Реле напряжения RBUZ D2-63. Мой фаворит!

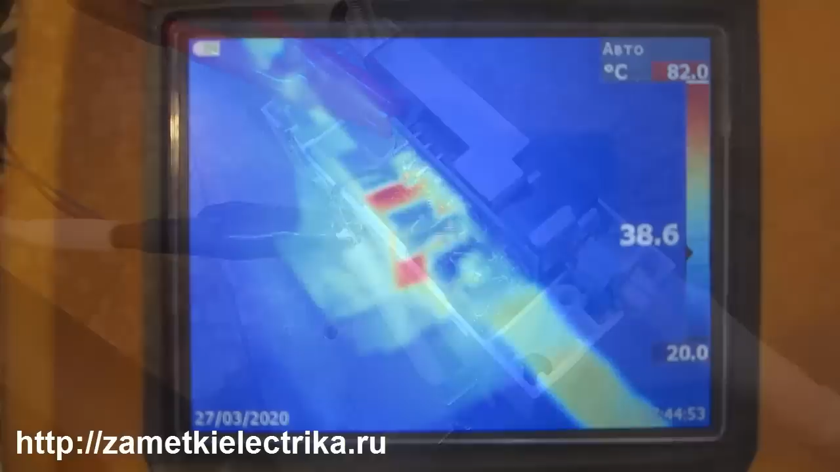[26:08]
On screen: scale top 82.0°C, scale bottom 20.0°C
Тепловизор у меня показывает максимальную температуру 82 градуса.
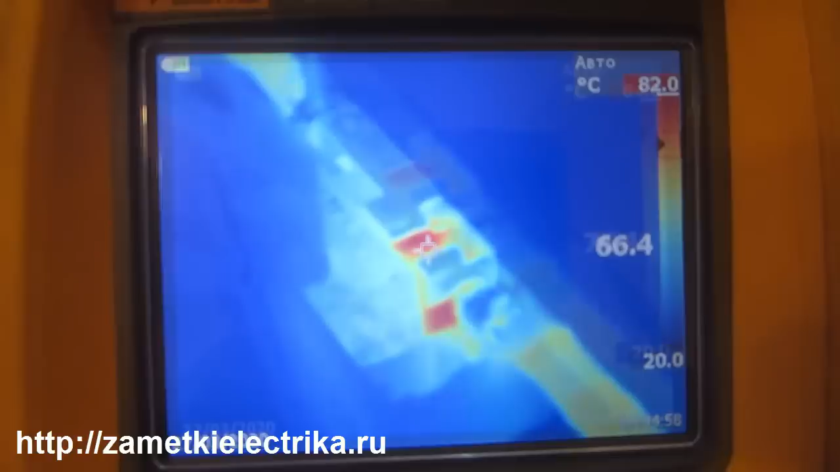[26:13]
On screen: scale top 82.0°C, scale bottom 20.0°C
84 температура потихоньку растет. Сымитируем по максимуму.
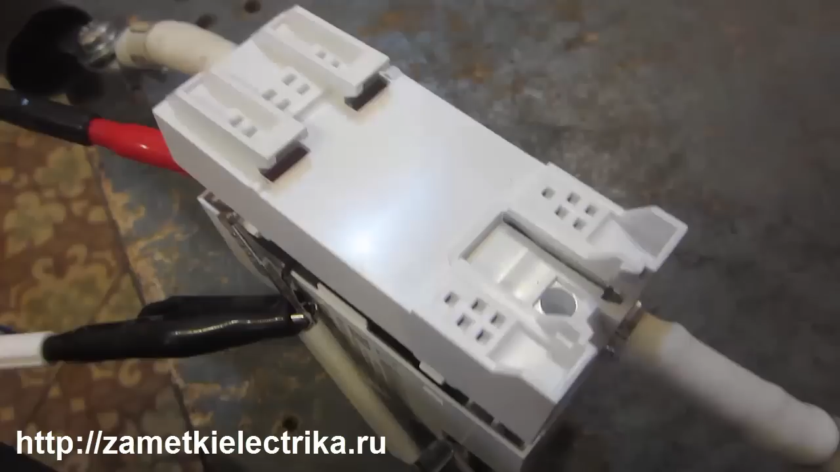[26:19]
Сверху я одел крышку корпуса. Уже 130 ампер я сделал.
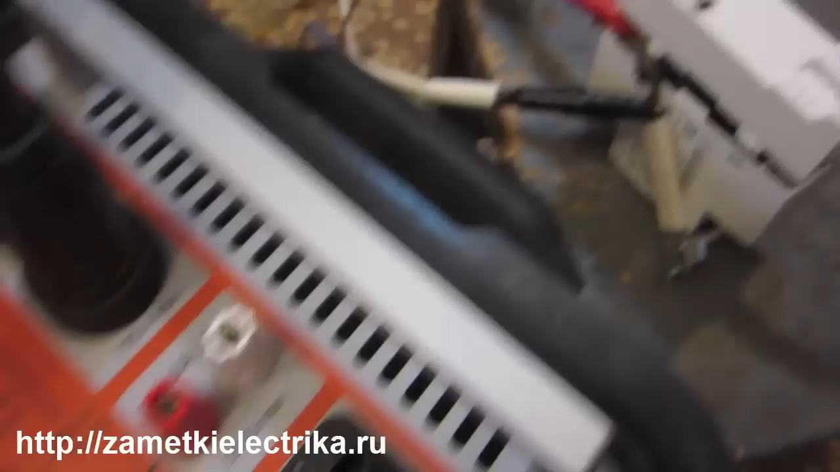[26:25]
Пока ничего у нас в роли не отключается. Уже у нас 103 градуса нагрев. Корпус греется уже 95 вот в этом месте.
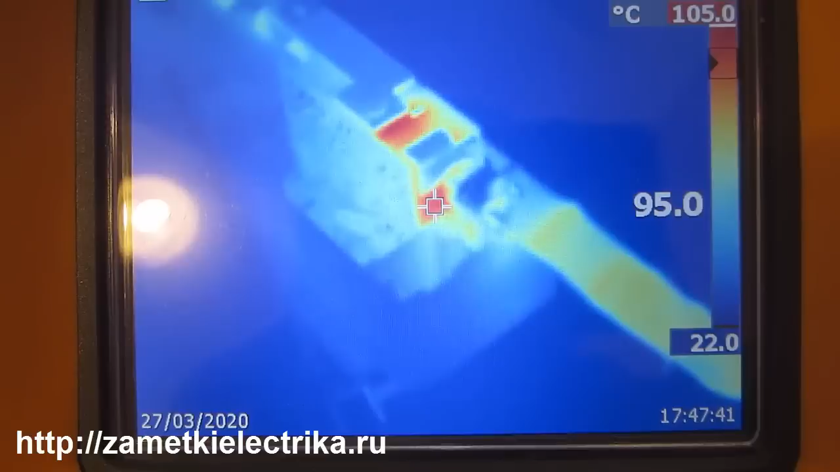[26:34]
On screen: scale top 105.0°C, scale bottom 22.0°C
Заплата и, наверное, еще больше. Ну, роли пока у нас не отключается. 130 ампер.
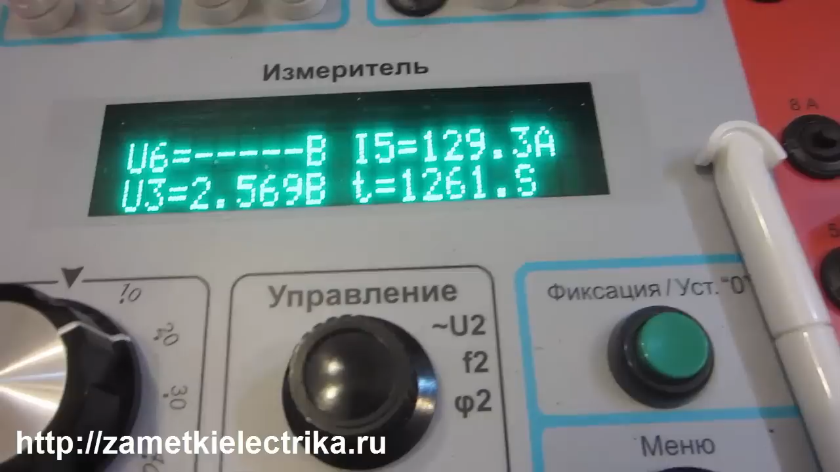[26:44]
Время уже общее, суммарное. Составляет 20 минут практически. Роли у нас работает. Наверное, не нагрелся до температуры 80 градусов. Датчик температуры встроенный. 118 градусов.
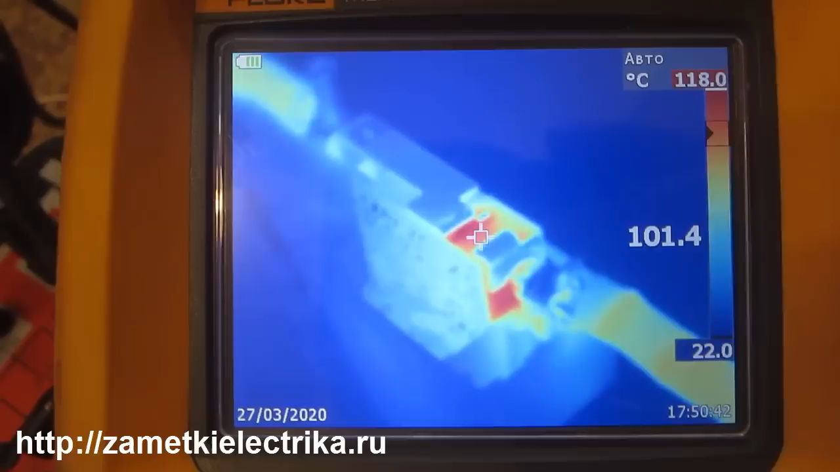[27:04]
On screen: spot 101.4°C, scale top 118.0°C, scale bottom 22.0°C
Плата 60-65.
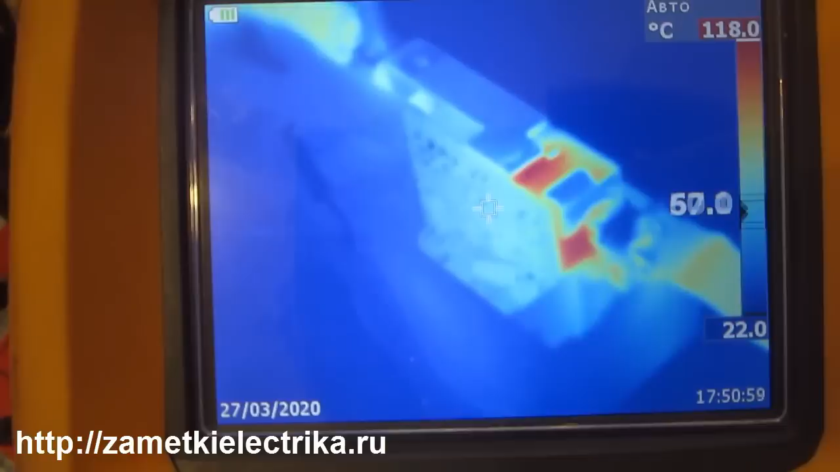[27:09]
On screen: scale top 118.0°C
И таким образом сложно сымитировать данную ситуацию.
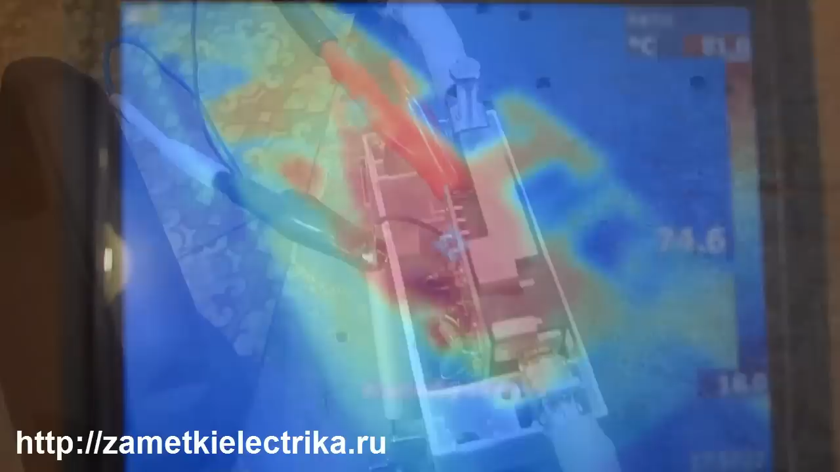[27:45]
О, видите, все. Какая у нас картинка.
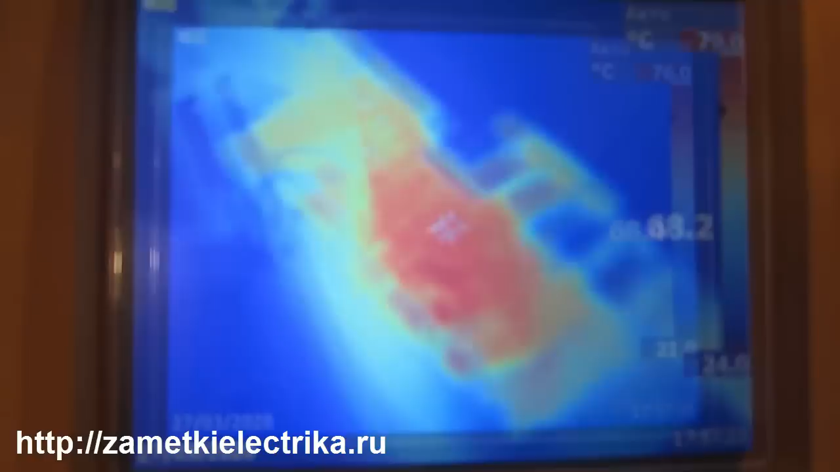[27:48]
Сейчас она немножко остынет. И реле у нас должно продолжить свою работу.
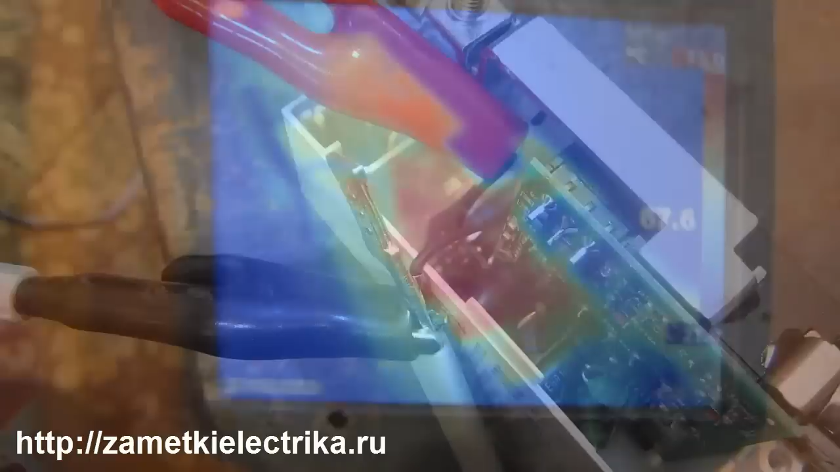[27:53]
Сейчас она вниз экраном находится. Но вот видно, что там моргает авария. То есть, что питание есть.